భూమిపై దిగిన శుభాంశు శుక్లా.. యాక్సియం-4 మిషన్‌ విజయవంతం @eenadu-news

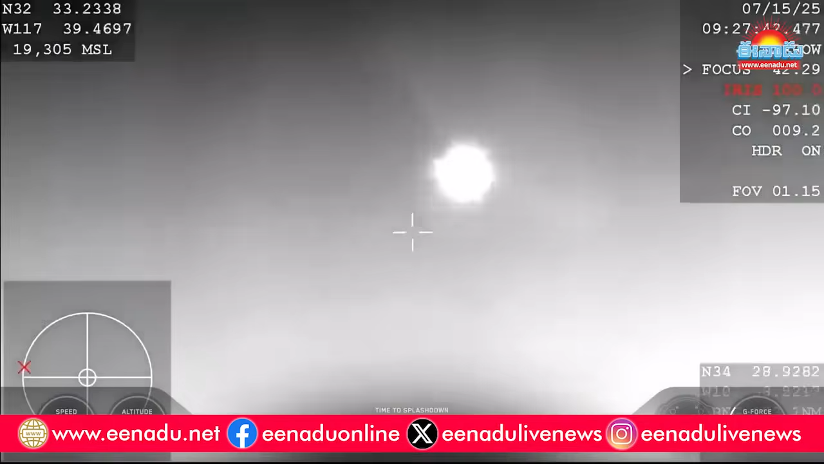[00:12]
For entry and landing. Excellent view. Great view.
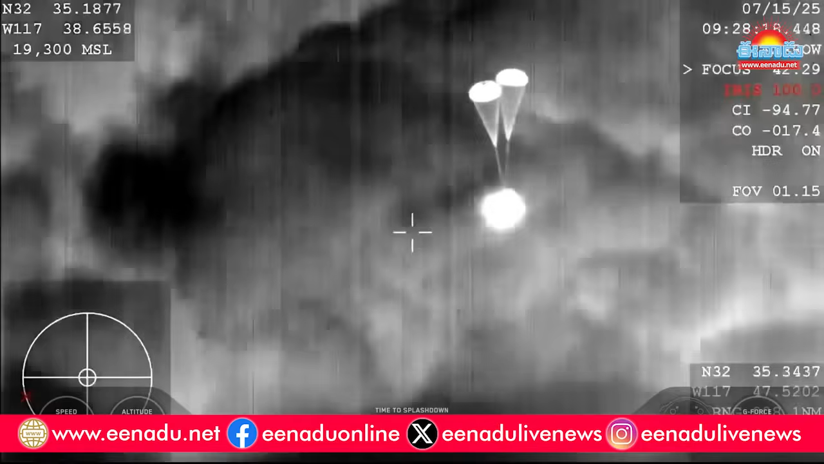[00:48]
Drogue parachutes are fully deployed now, so we do expect those main parachutes to deploy here shortly.
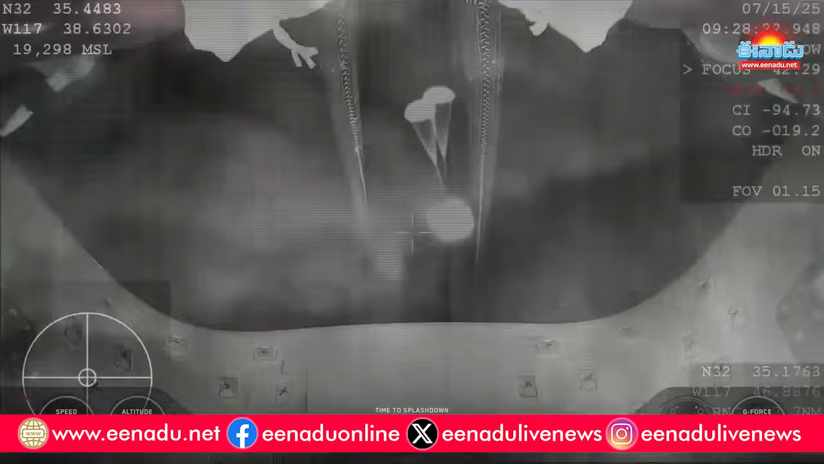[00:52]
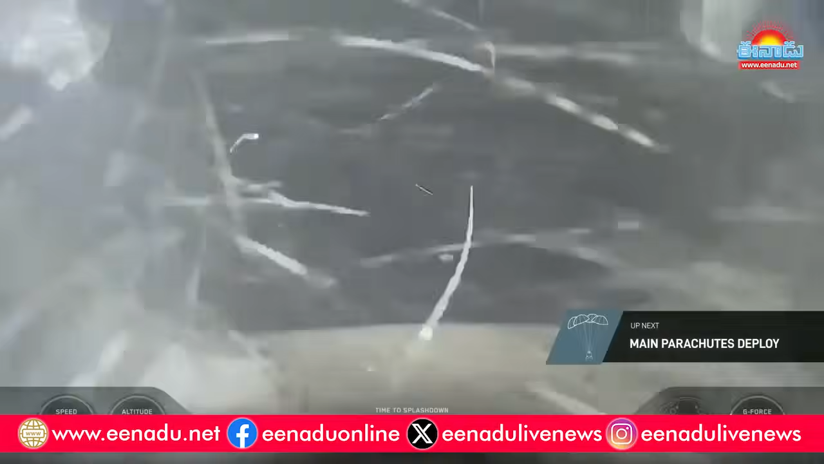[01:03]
If you're just joining us, we have now confirmed that the
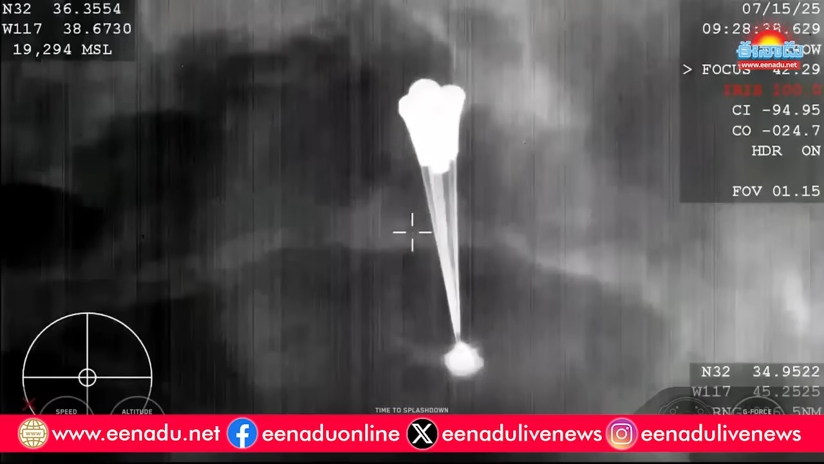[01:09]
AX4 crew on their return home is roughly two and a half minutes out from splashdown, and our main chutes have deployed. Main chute descent rate nominal. Copy. Main chute descent rate nominal, 1,000 meters for Dragon.
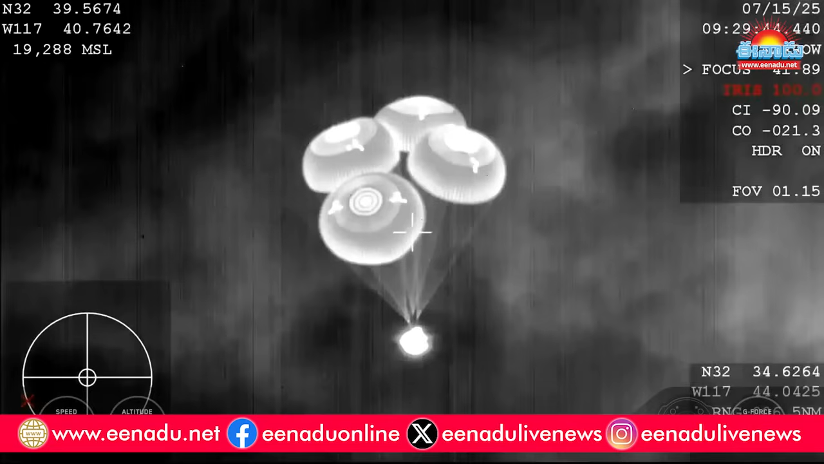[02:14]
An important aspect of today's specific splashdown is that it's occurring at night. That's Dragon, 800. Copy, 800 meters. Commander Peggy Whitson confirming the spacecraft's altitude as it's making its descent into the Pacific
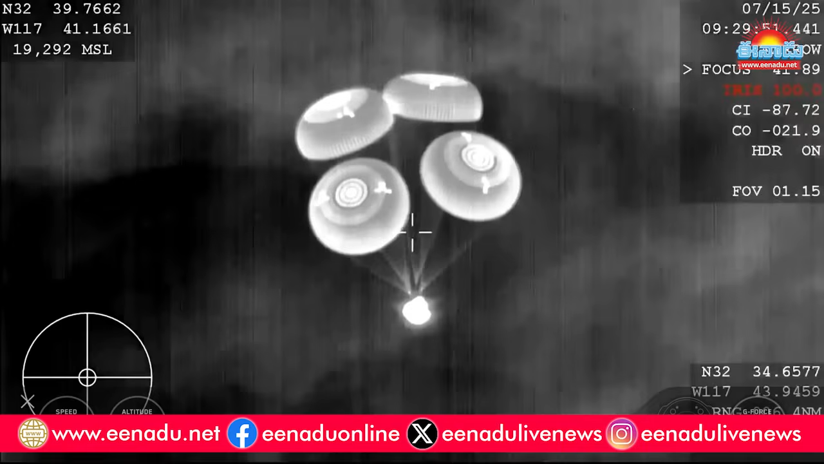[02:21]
Ocean just off the coast of San Diego in Southern California.
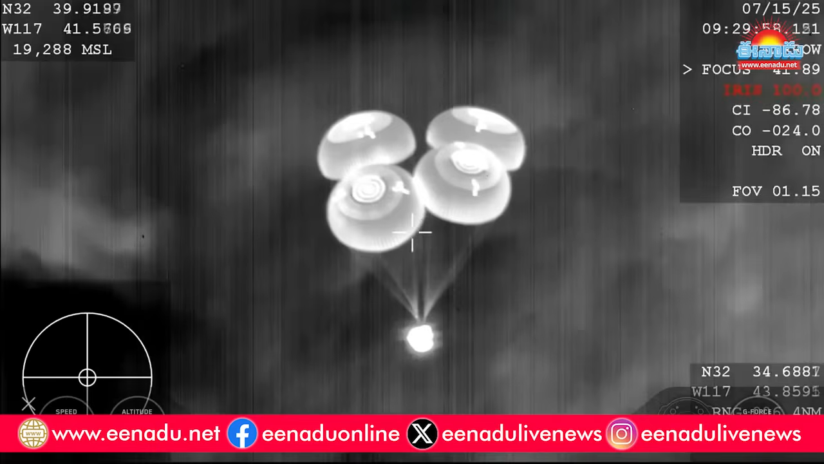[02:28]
Yes, love that it's coming off the coast of my hometown. 600 meters.
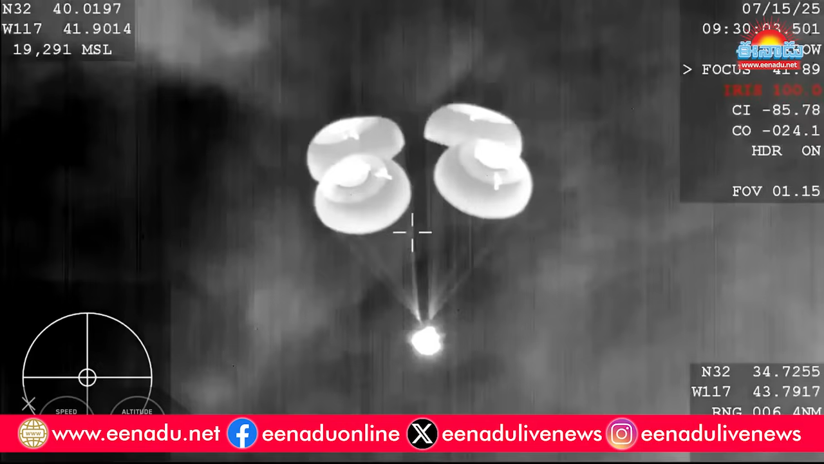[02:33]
600 meters.
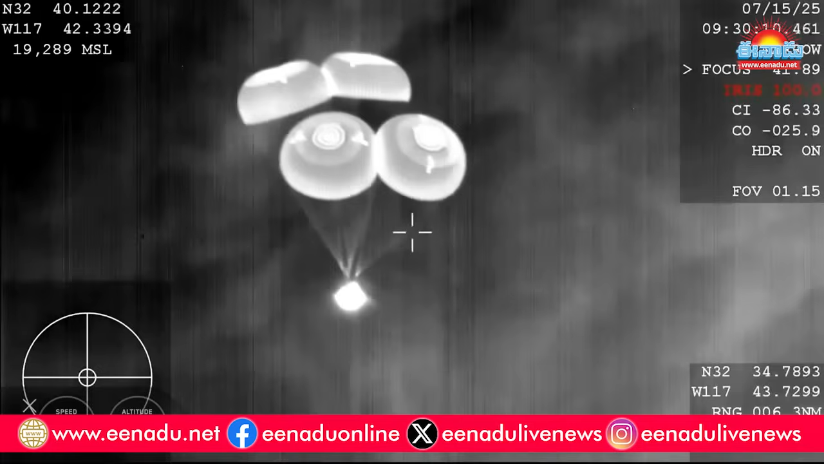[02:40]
And at 600 meters, we're just under a minute before that expected splashdown.
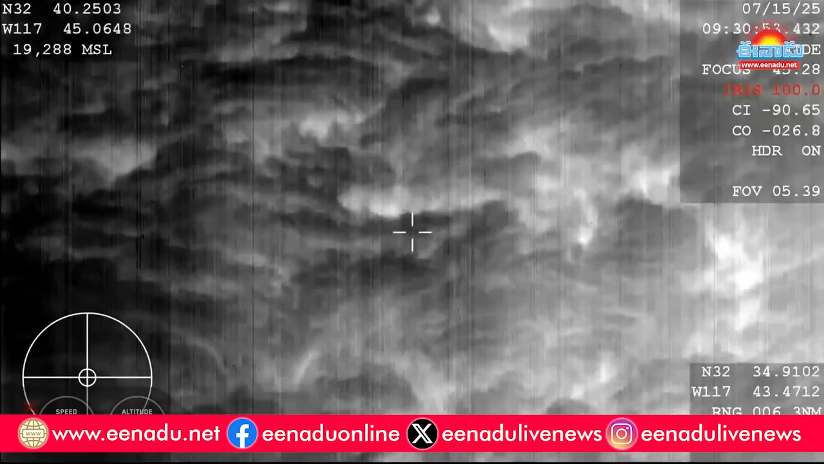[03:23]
Oh, that's a pretty cool view.
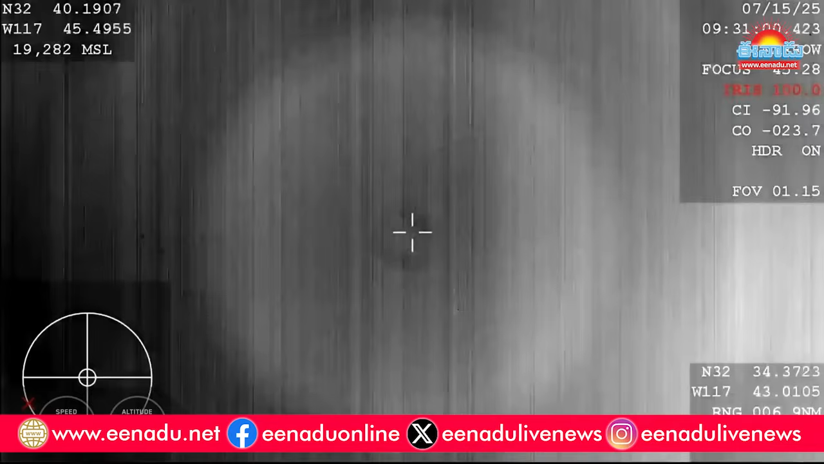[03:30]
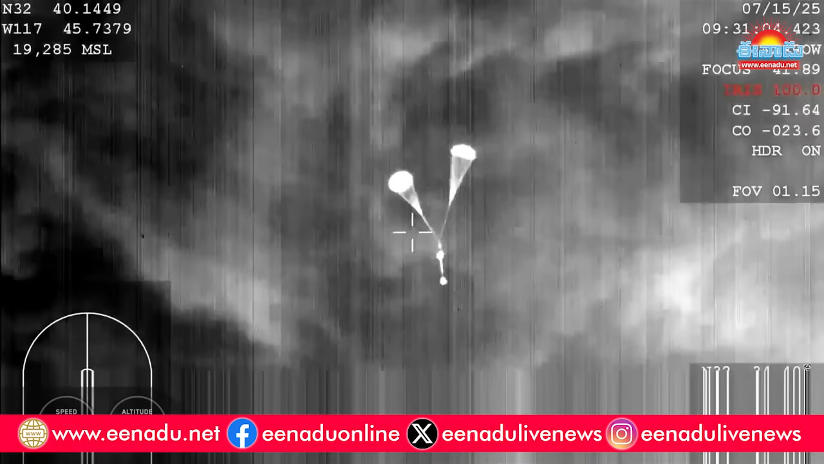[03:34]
That's right. Maintaining the vehicle's signature through things like cloud lighter